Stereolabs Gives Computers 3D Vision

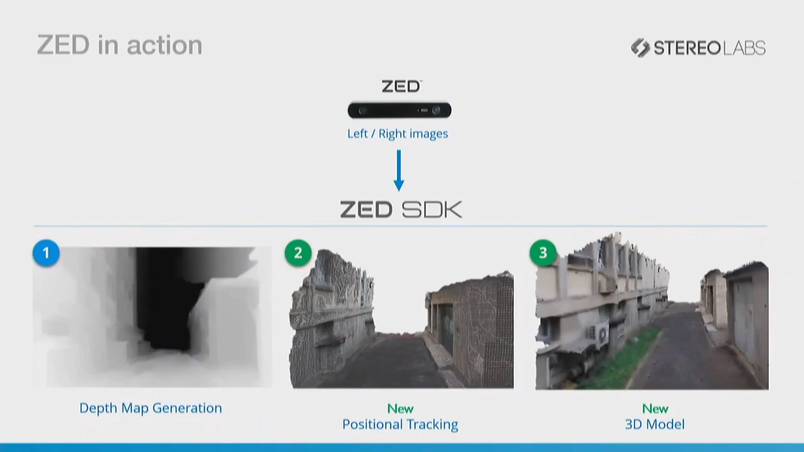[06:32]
So here you can see the Z camera connected to a laptop.
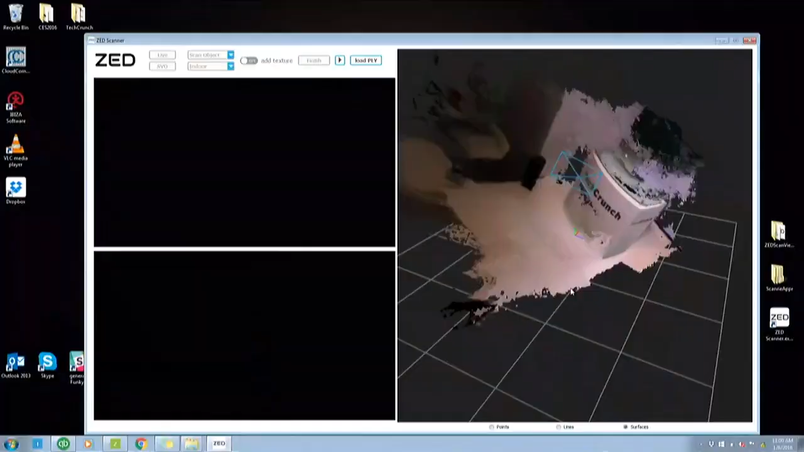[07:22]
So you actually have the distance of the whole scene. So imagine a car, a drone, or a robot. It can actually understand the space around it.
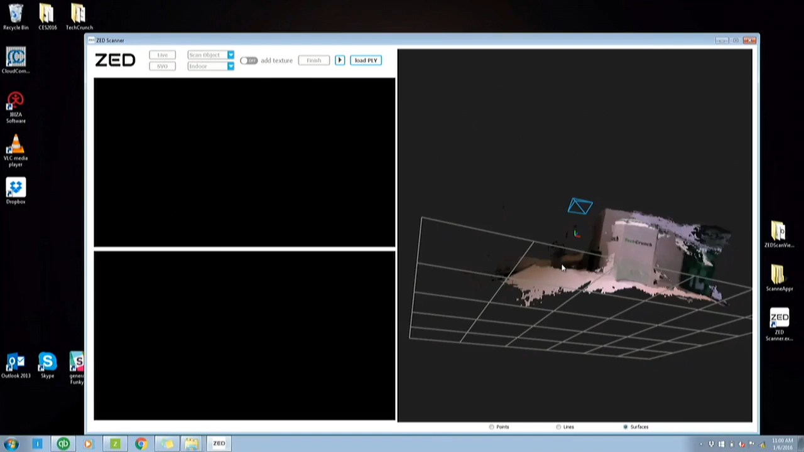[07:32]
All of this was done in real time, and you can easily plug it into any type of machines. Okay. So let's switch back to the computer.